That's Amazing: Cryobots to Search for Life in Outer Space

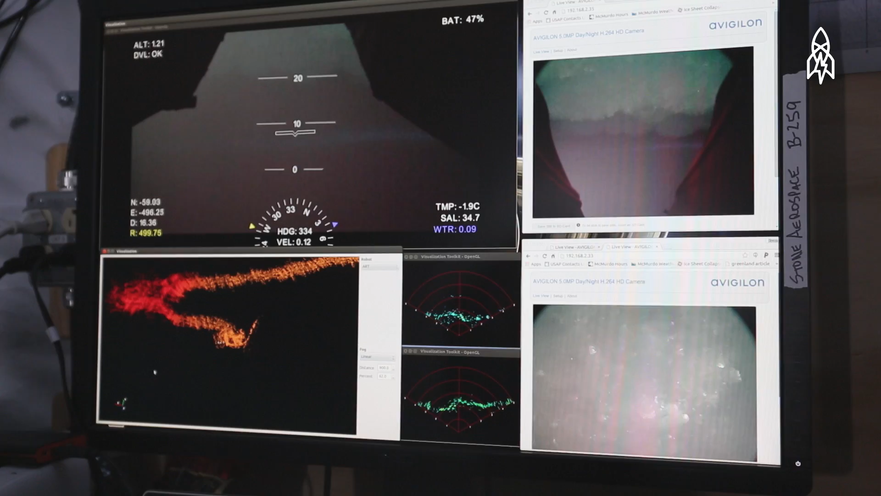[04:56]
There is a really large suite of scientific sensors on this vehicle. Everything from five high-definition cameras to water collection systems.